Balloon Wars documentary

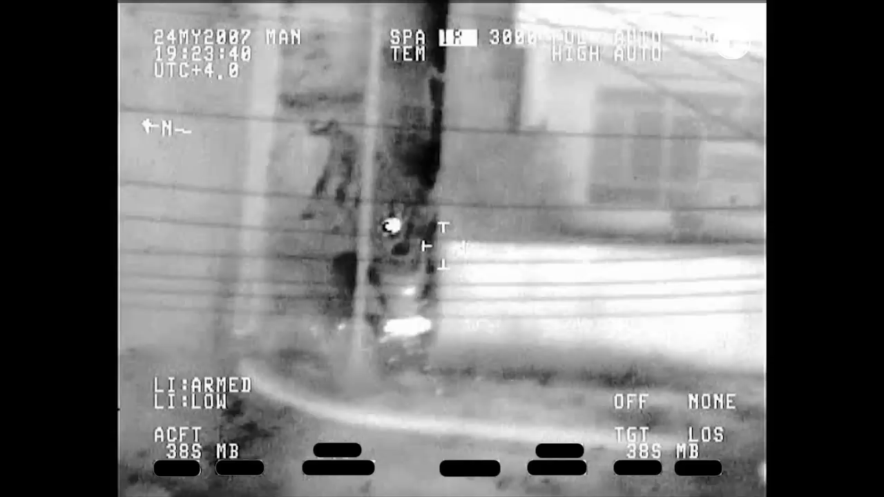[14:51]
When I found them, the first thing to do was to count them and identify their weapons and have Don enter that in the Merck chat. The barrel on one of the weapons is white, so he knew it had just been fired. The hot shell casings on the ground indicate he had been firing from this position already.
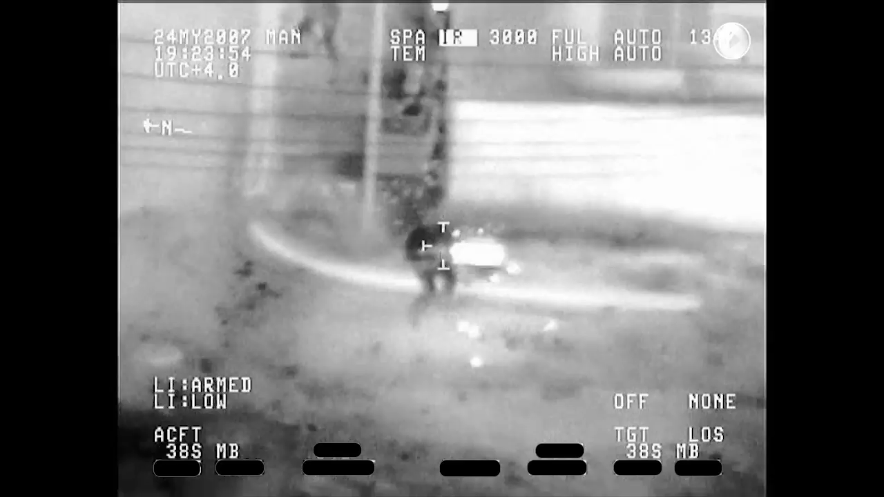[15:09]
In a second, another guy comes into the frame at the top and one of the others runs north with him, so now there's fighters in multiple locations.
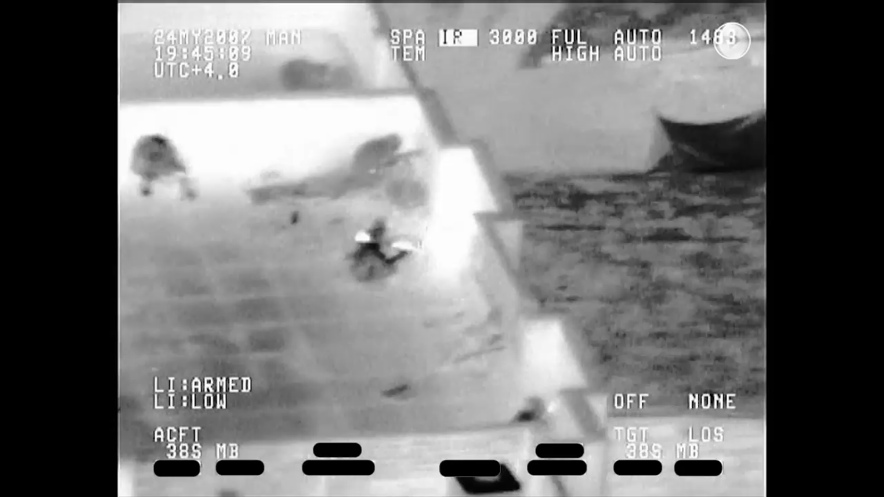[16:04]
A lot of these guys just fire and let the result be a matter of God's will.
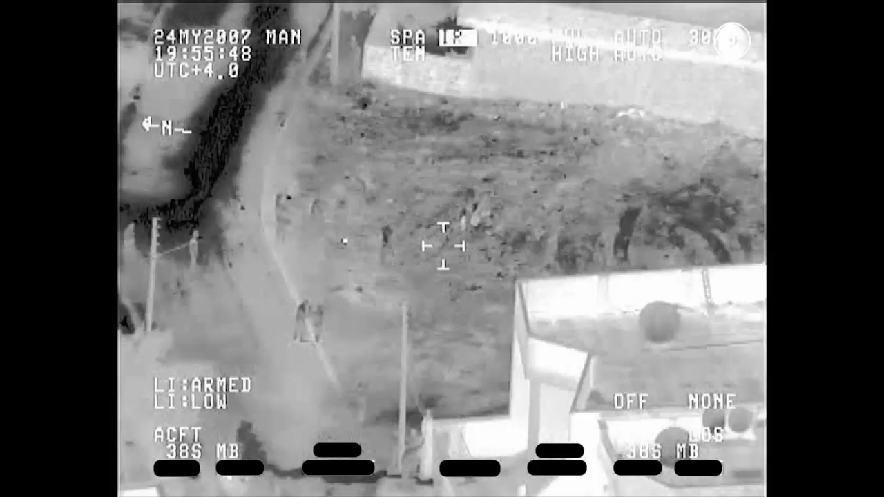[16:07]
From there, the first group went north a few blocks to an empty lot where spectators watched them fire
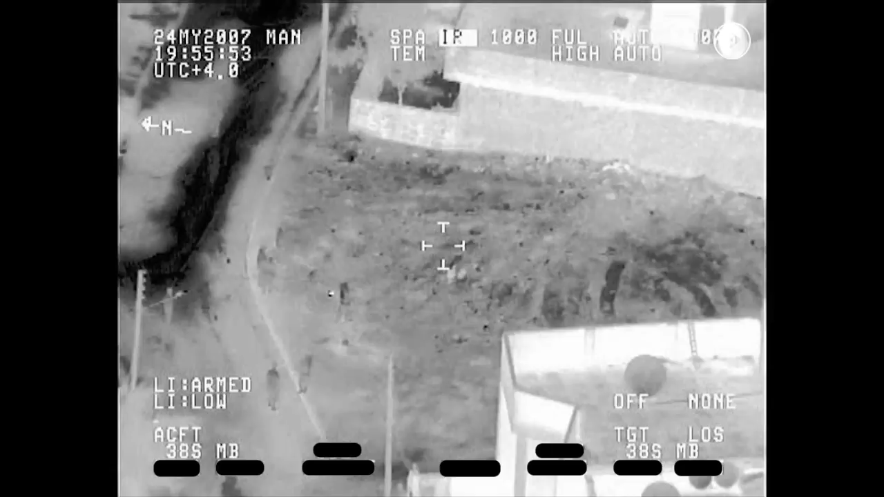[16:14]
mortars into the same neighborhood they just fired the RPG into.
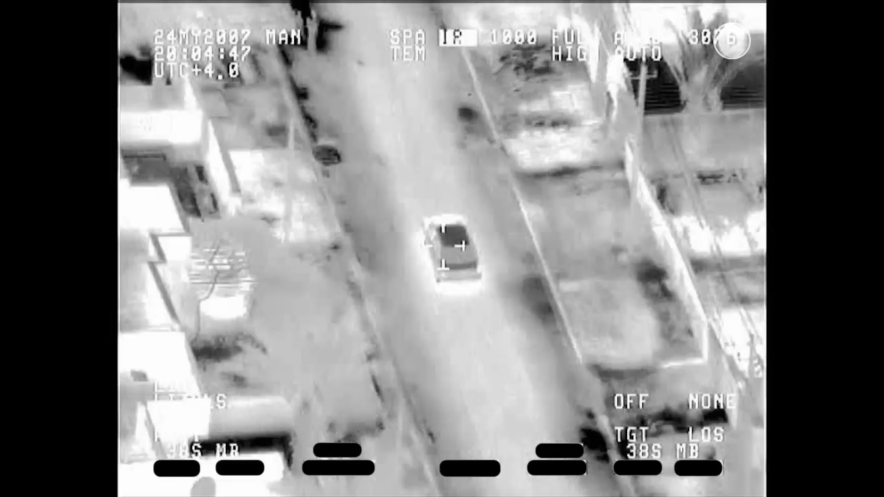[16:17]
All the weapons were then put in this car and driven to a home nearby where they were stashed in a trash pile in the backyard.
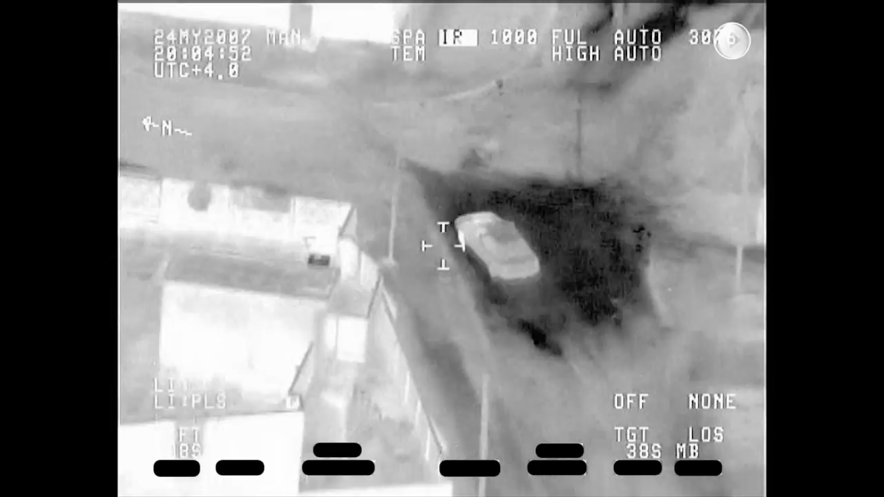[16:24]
Here, you can see the family dog wagging his tail as the weapons that are still hot are being unloaded and hidden, but not from us.
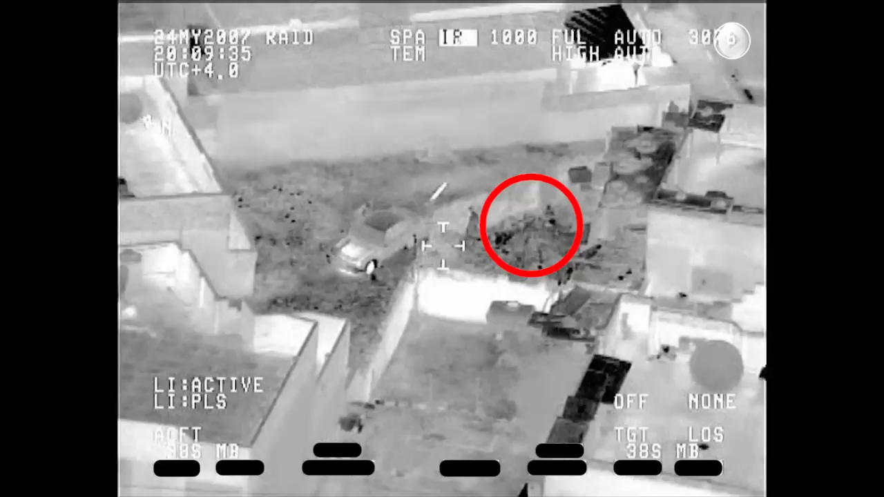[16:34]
These scenes were used for training and promotion, which is why they were unclassified originally,
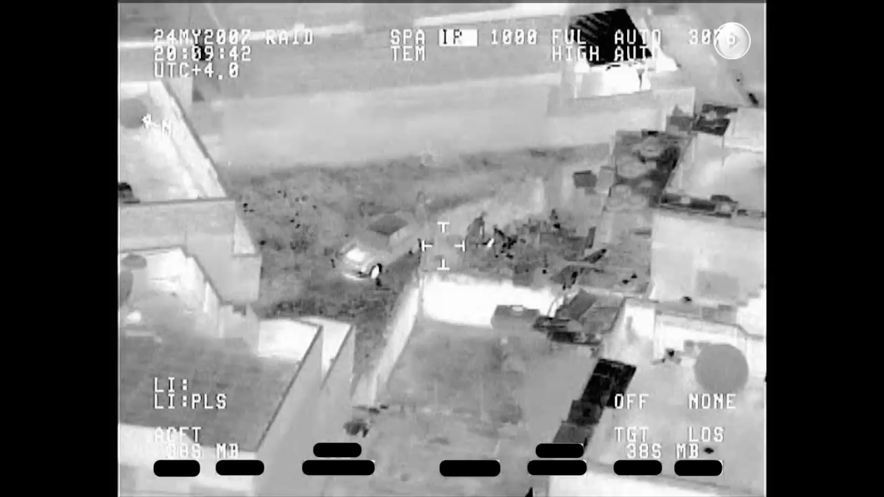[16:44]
and this mission was an outstanding example of what the system was capable of. It was gratifying for me as a camera operator.
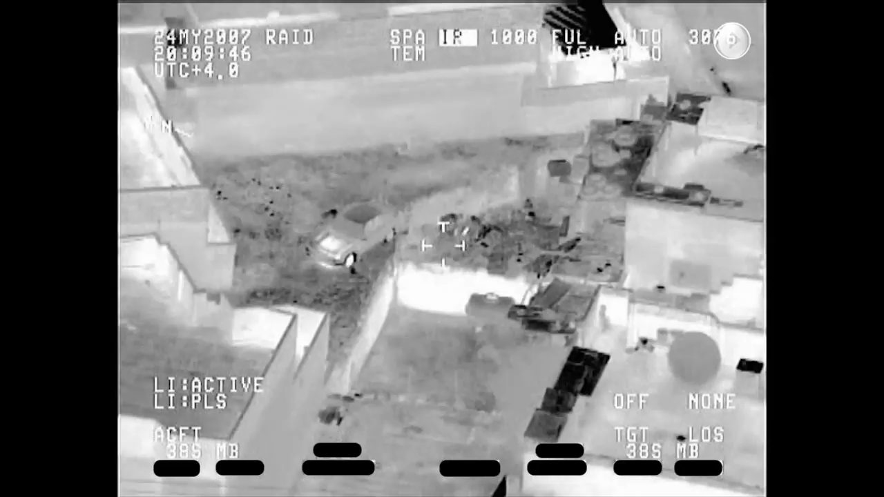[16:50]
At this point, with the location of the weapons cache recorded, it wasn't long before the Army was on the scene to pick them up. The camera reticle, the crosshairs in the center, are still on the yard where the weapons were stashed. Two Humvees and a Bradley fighting vehicle in the top of the frame and two more vehicles in the bottom are on their way to seize all the weapons.